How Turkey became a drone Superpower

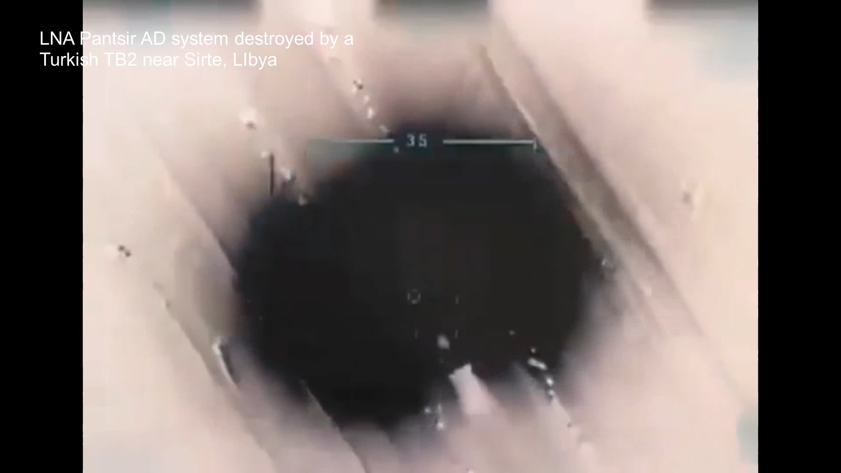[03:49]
Despite the TB2s managing to destroy two Pantsirs, heavy losses have been inflicted by the Libyan National Army on these drones.